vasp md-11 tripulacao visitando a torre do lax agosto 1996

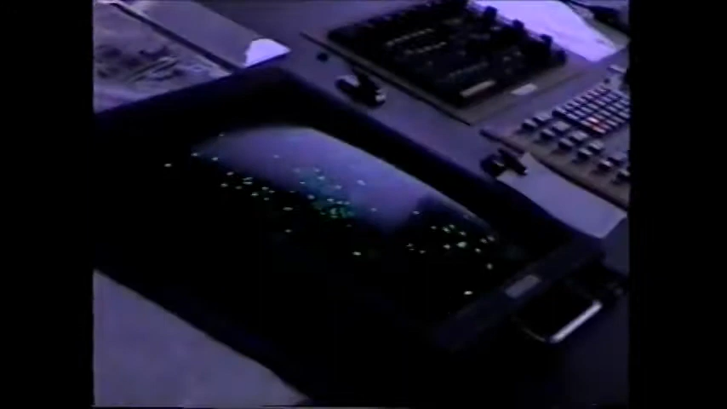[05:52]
And then they're running an IFR separation. They're called simultaneous arriving. You're right here. Someone else is right here.